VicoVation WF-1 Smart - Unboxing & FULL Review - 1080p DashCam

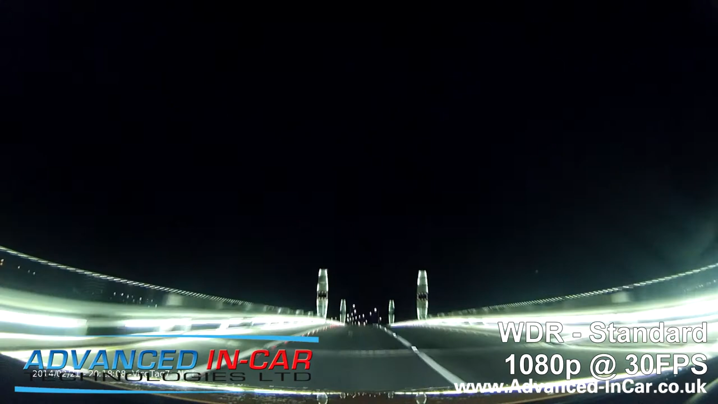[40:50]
Now, with other cameras such as the Blackview and the MyWitness, it has seemed that the quality at night has never really been that good, not enough to be able to look at number plates and that sort of thing. But the Vico seems to be... the WF1 seems to be doing pretty well with handling this both. I'm going to switch the video so you can see the WDR1 on its own again full screen, and I'm going to do the WDR2 again in full screen, just 30 seconds of each. I don't want the footage too long.
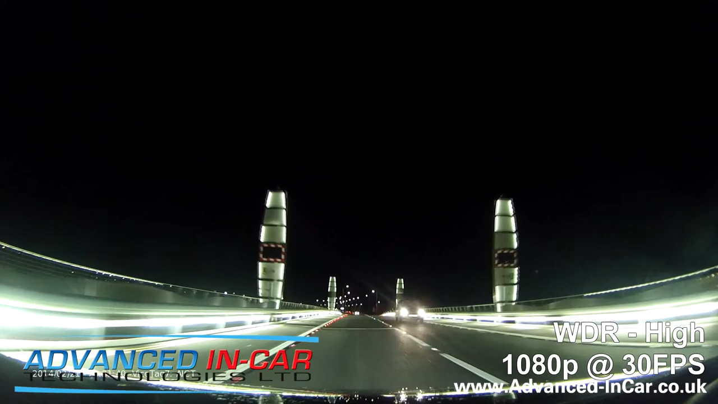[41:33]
Now, okay, we're not doing it on a motorway or anything like that, but you get a real good idea of what this camera can do and how well the wide dynamic range is actually working. I think it's really good, better than quite a few of its competitors out there, and night time especially is always what I'm most worried about in terms of quality.
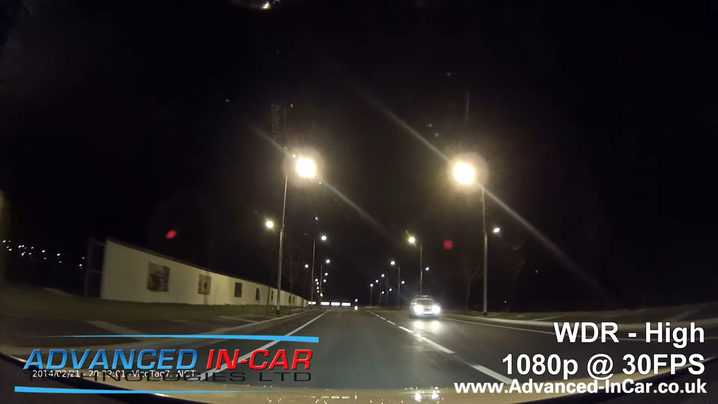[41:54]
Can you actually see what happened? Does it look good? And I think the WF1 is doing all right for itself. So what we can do now is have a look at some 720p nighttime footage and see how that compares against the 1080p.
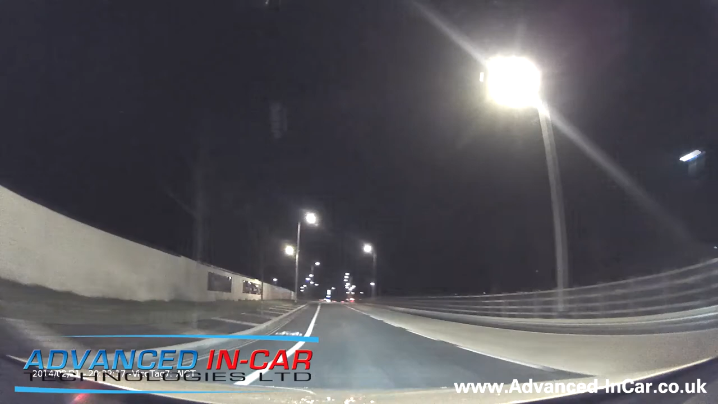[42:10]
Okay, so I've flipped the camera settings via the app again, and I've changed the camera footage to 720p on wide dynamic range setting number two. So this is when I say one and two, one is medium, two is high. Now the reason why I've gone down this dual carriageway is because it's pretty dark. So I wanted you to see a real good footage of what the quality is like at night. Okay, we get the fluorescent lights, they always fuzz up at night, that's just normal.
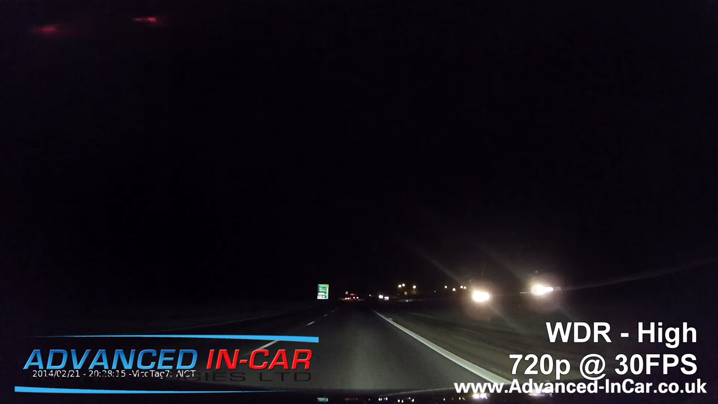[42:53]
You can see the cars on the upper head and on the right going past you. Now, we just saw that green sign that go past and the sign was looking pretty crisp. If we paused it, we could freeze frame it and see what it said. Now we can take that same sort of approach with the number plates. If you ever got into difficulty or you needed the footage, then you could just pause it and have a look. So we're coming up to a car now on the left hand side. If we were to pause it there, we would probably see that number plate, which if there was an accident, that's more than enough.